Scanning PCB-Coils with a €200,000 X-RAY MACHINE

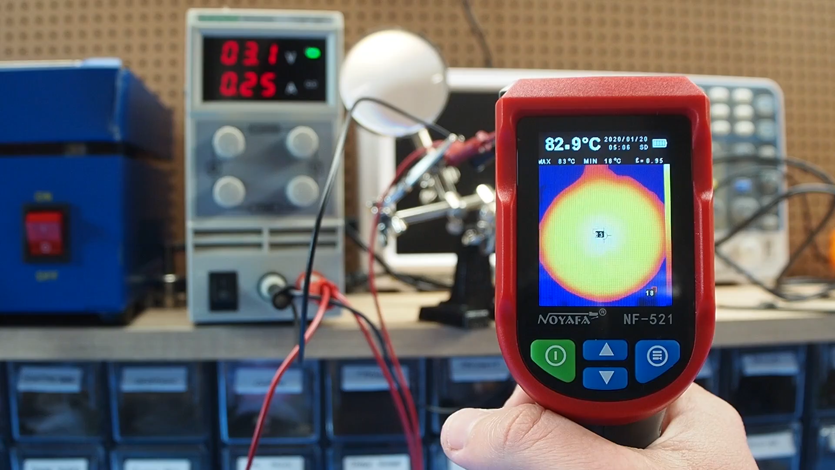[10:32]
On screen: spot 82.9°C, max 83°C, min 18°C
voltage levels and measure the temperature using a new thermal camera I got this allowed me to read
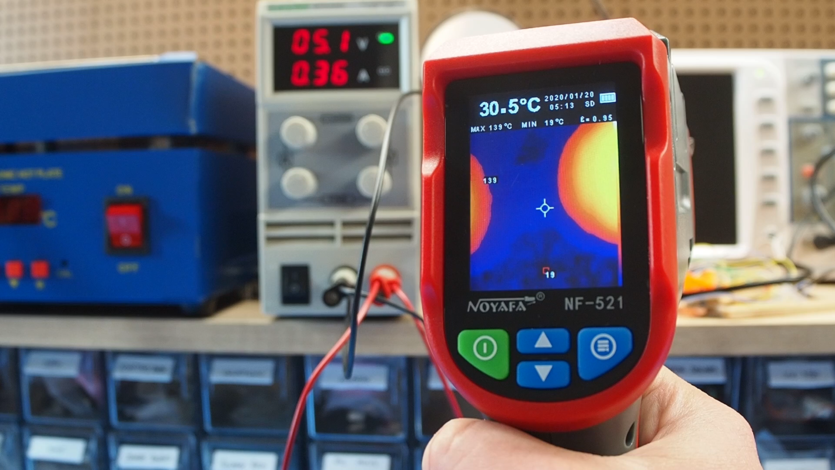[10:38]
On screen: spot 30.5°C, max 139°C, min 19°C
the maximum heat point of the board as expected the temperature difference between the two samples kept increasing which